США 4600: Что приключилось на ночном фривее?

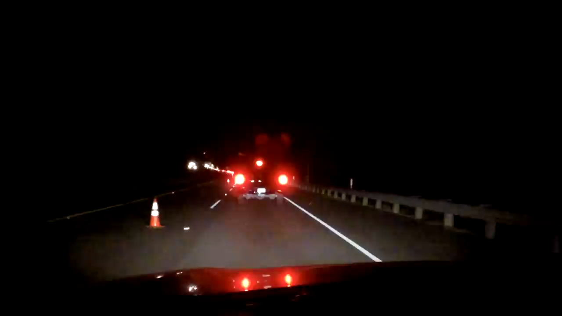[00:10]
здравствуйте друзья добрый вечер мы движемся по ночному хайвэю так уже знаете 11 с копеечкой движемся по ночному хайвэю в направлении океана что-то тут перекрыли перегородили две полосы стали одной движение замедлилось до безобразия и мы так все думали и что случилось то вообще действительно обычно ночью в таком месте идешь как ножик в масло раскаленный такой горяченький а тут нет тут нет там дыма я не вижу света но я специально включил камеру потому что я подумал нашему зрителю
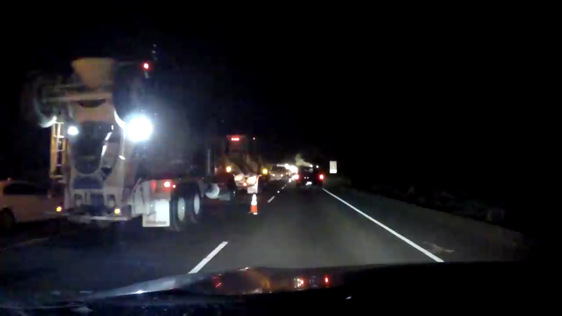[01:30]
правда свет да безусловно как бетон мешал кто-то вот слева на ничьи не та которая болелась существенно далеко отсюда
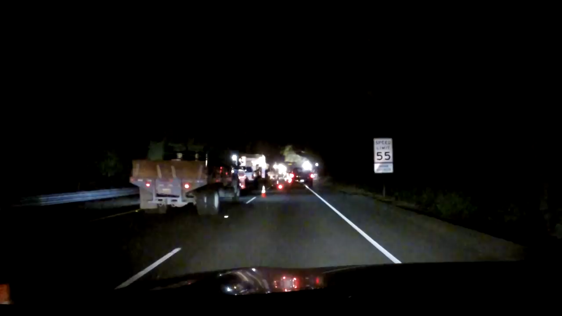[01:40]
так строительные техники а слушай еще эти гарри горящие штучки красные на дорогу бросили тут они вскрыли слушай они вскрыли дорогу и насколько она повредилась но они и вскрыли о как ну а поскольку
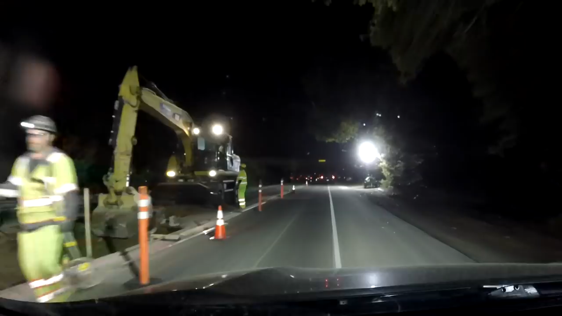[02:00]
зрелище кончилось то дальше уже можно ехать вот собственно все я понял что произошло они ночью занимаются ремонтом потому что если бы они это делали днем так было бы совсем плохо а пахнуло чем-то асфальтом горячим там чем-то пахнуло на дороге ну что же друзья вот такой маленький эпизод едем дальше